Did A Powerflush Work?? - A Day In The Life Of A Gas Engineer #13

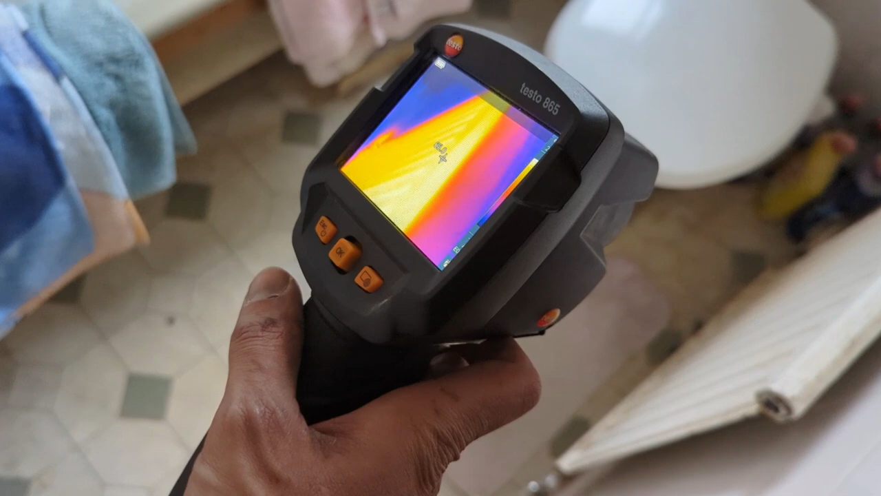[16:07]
we've got heat across all there
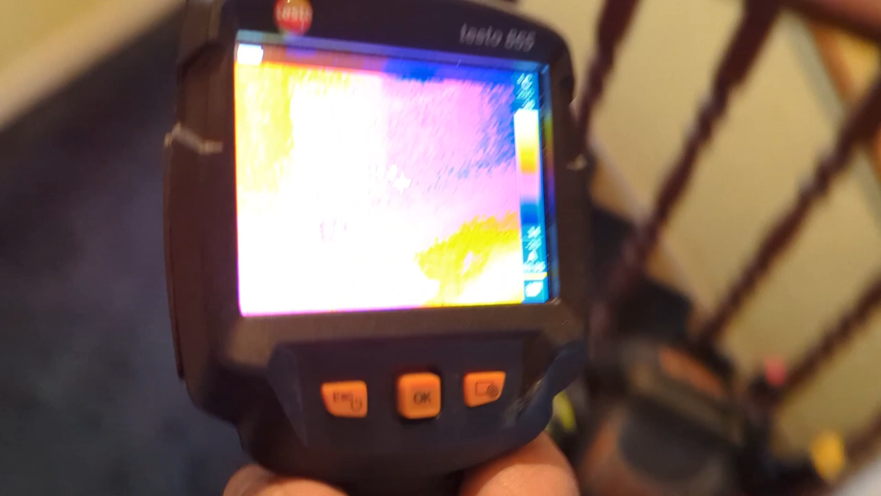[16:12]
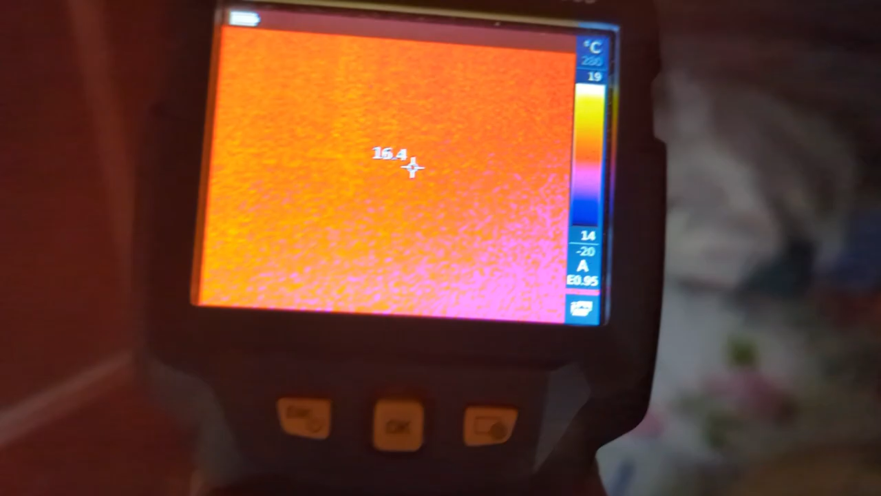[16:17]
On screen: spot 16.4°C, scale top 19°C, scale bottom 14°C
heat across there heat across that one
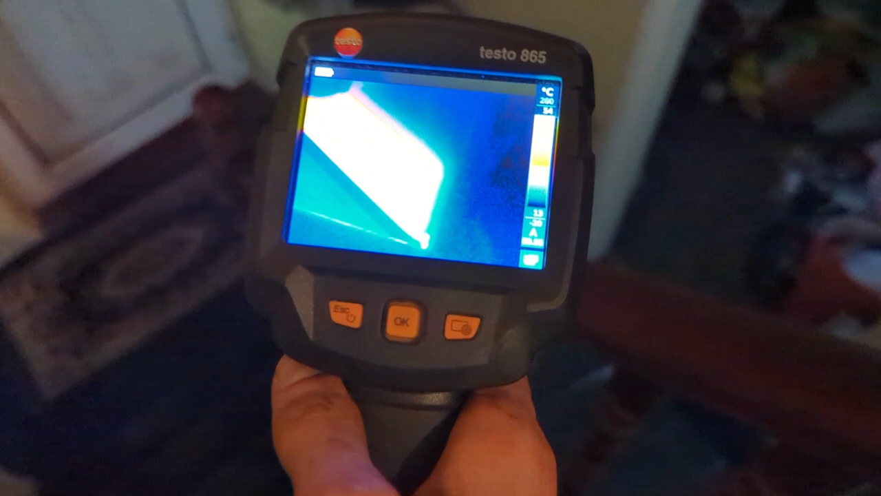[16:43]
so there we go it's nice and hot nice and hot
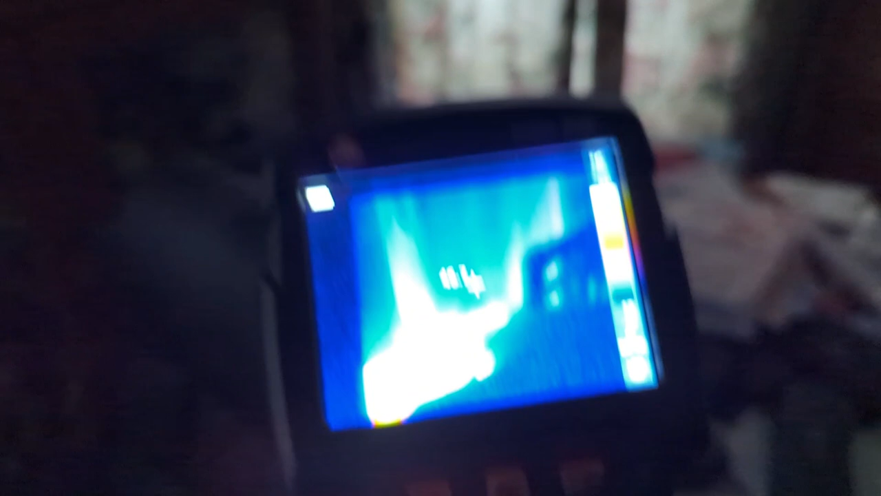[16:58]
lovely stuff so yeah everything's getting hot